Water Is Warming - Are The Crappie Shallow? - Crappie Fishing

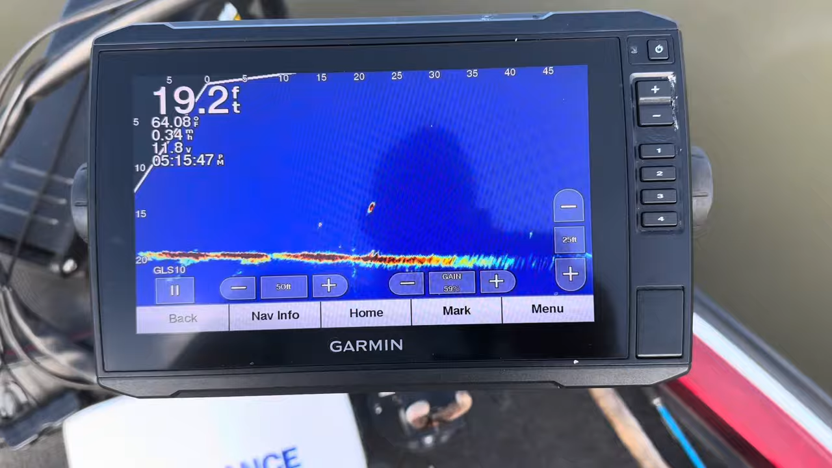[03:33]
On screen: depth 19.2 ft, water 64.08°F, speed 0.34 mph
All right, y'all. You can see him. They're still. I mean, I ain't deep, deep. 64 degree water. It's warmed up today. And you see there's a fireball right here in front of the boat. About 15 foot. Let's see what else. Thought I seen there's one on another one on the bottom.
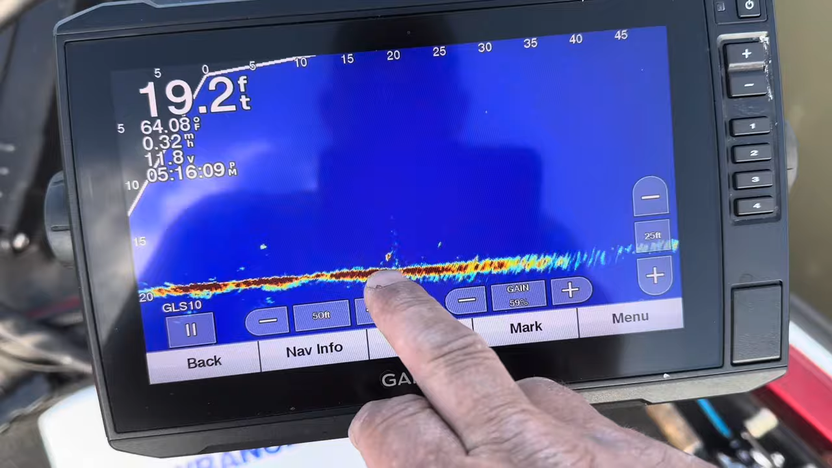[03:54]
On screen: depth 19.2 ft, water 64.08°F
There's some more. There's that one. There's another one that come up on us.